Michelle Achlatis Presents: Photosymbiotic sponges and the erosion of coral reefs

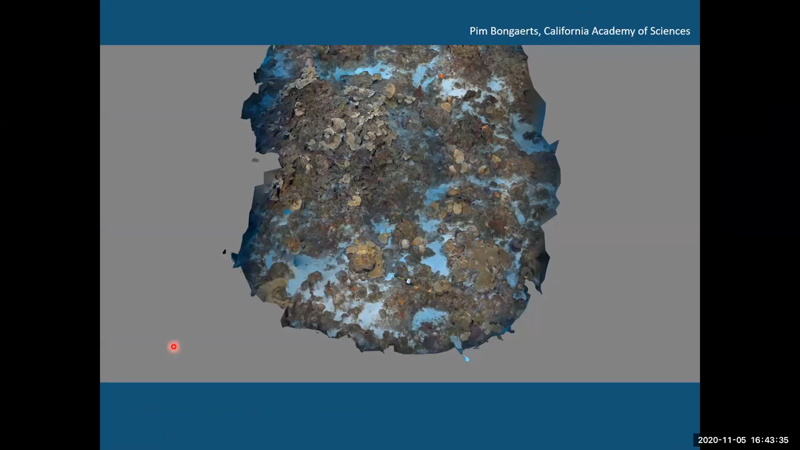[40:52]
see if this one will play there we go so um we can zoom in on these models really to centimeter uh scale um so we can
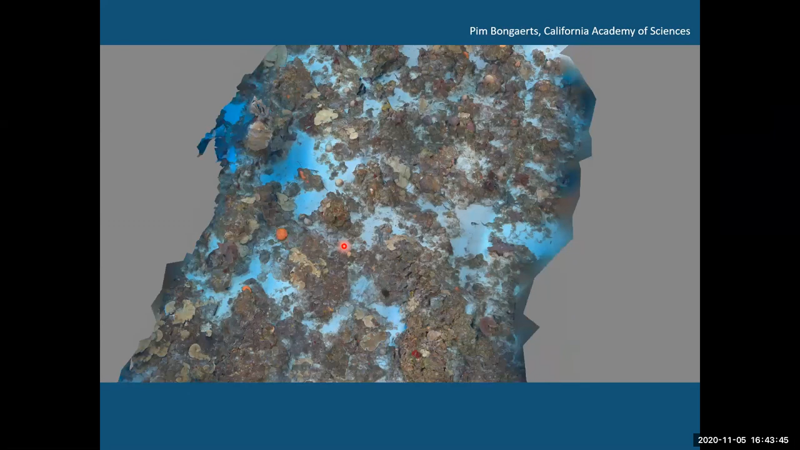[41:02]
identify colonies if we need to um we can do um we can analyze the benthic composition we have a scale you can see it
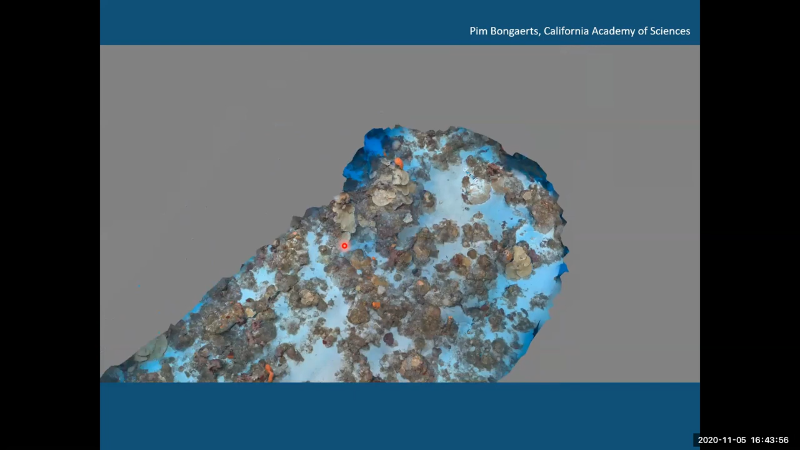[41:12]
here and so we can measure distances between different colonies it's really a map of the benthos and we actually know where every single sponge is that we sample